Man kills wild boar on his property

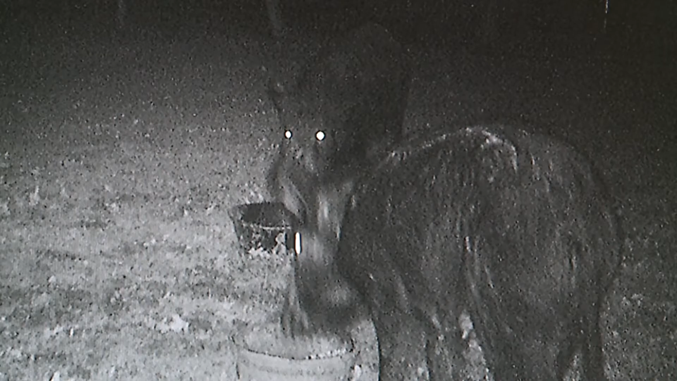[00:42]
But neighbors of the ranch were alarmed when they checked surveillance video and learned that a small colony of wild boars avoided the purge and now have free run around the surrounding countryside. It only takes one or two sets of them to escape and they'll reproduce.